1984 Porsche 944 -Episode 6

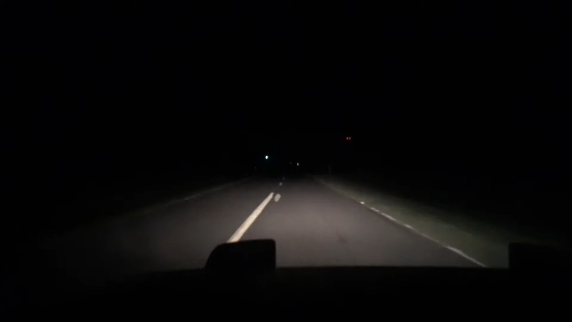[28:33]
So alright guys, it's now dark, so I thought I would take the car out again and check the headlights. Here are the low beams here, and you can see that it looks fantastic, so I'm going to try the high beams. Alright, yeah, it's kind of hard to see, but they are very bright. That's gonna do it, guys. This car is ready to go home.